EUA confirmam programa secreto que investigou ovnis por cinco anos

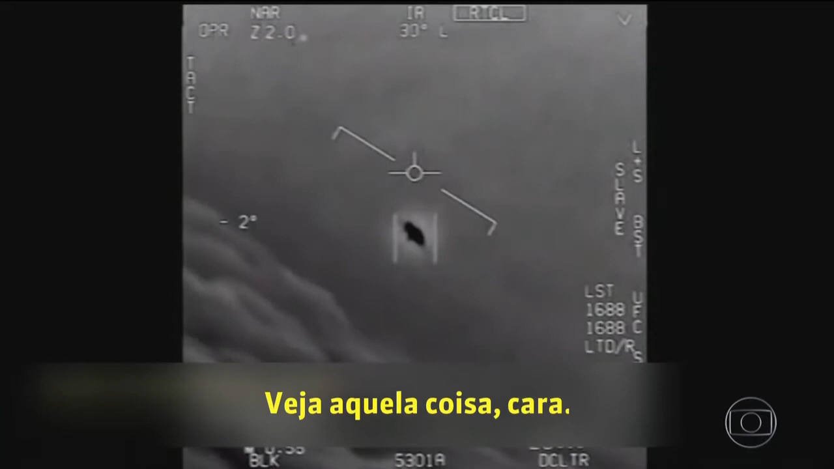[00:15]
Bom, eles não sabem o que é. Ninguém sabe até hoje. Na imagem da câmera de infravermelho, o objeto aparece bem no meio da tela.
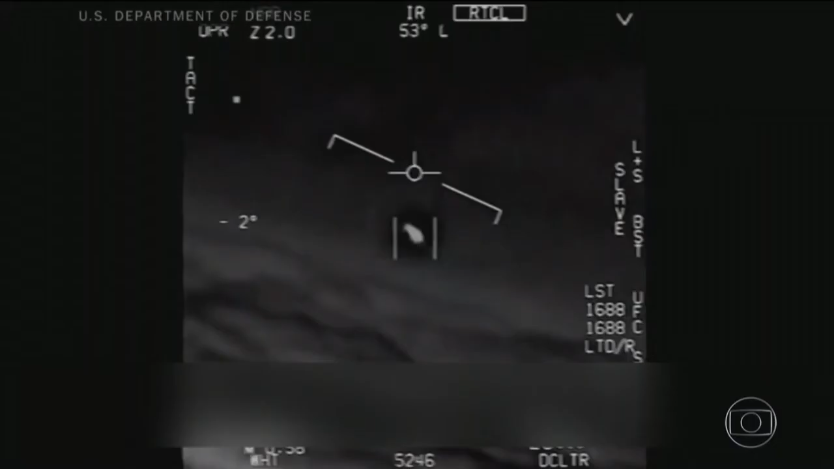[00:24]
O piloto conversa com outro piloto pelo rádio e diz: é um drone. Um deles fala: meu Deus. O objeto faz um giro e o piloto grita: olha isso. Essas imagens foram gravadas em 2004.